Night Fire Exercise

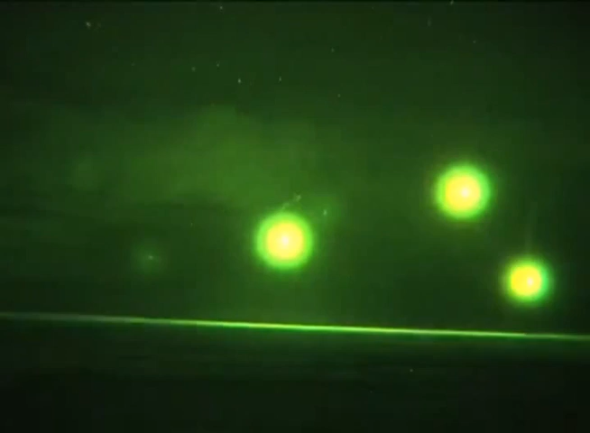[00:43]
fire support specialists at the nearby observation post tracked the shots and gave corrections over the radio.